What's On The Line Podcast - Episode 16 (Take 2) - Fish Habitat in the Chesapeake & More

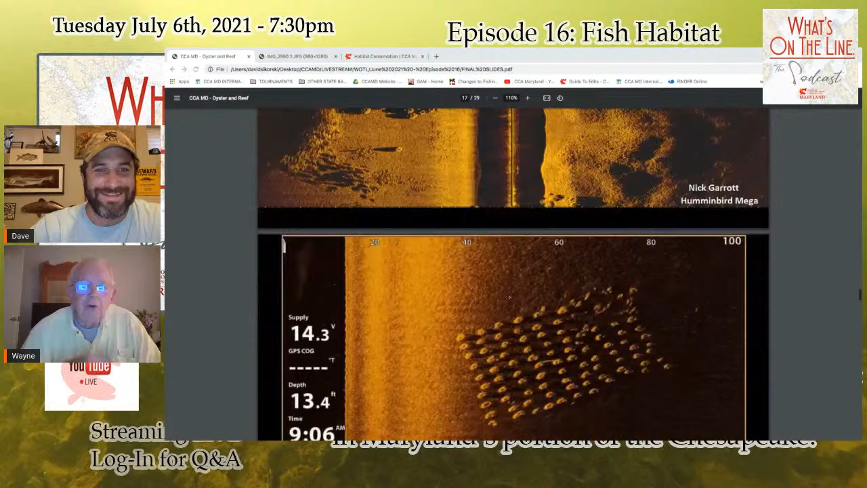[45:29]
On screen: depth 13.4 ft
The rougher days, it's a little more difficult. And I say that before I show this next image, because I know how structured and perfect. Go back to the one we're showing here. Yeah. Um, one of the reasons you put them in clusters, um, known as a patch, like a cabbage patch, because you got, you know, some here and some there, um, the reefs actually sort of communicate with each other in terms of fish. They'll, they'll swim through them and around them. And so having clusters, um, actually increases their biological utilization, at least, uh, from the reading that I've been done, uh, and the research I've seen,
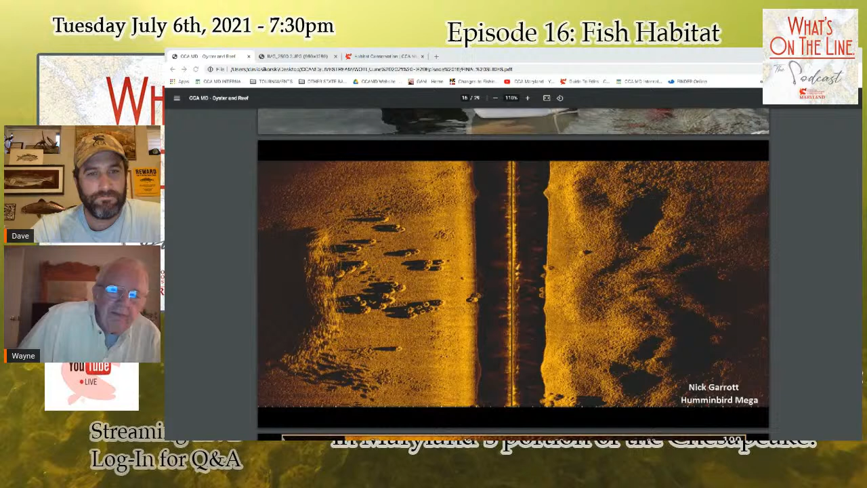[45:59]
that doesn't mean that the next one, why don't we go to the next one? Yeah. That doesn't mean that one that's, that it's laid out and what they call a smear reef, that it's like a smear on the bottom. It's just a solid patch. That doesn't mean that it won't work. It'll work just fine. Right. Um, but having that, that space between, uh, the, the, the clusters sometimes helps, particularly for something like striped bass that like to cruise around reefs and stuff that, you know, it better matches their, uh, their predation pattern.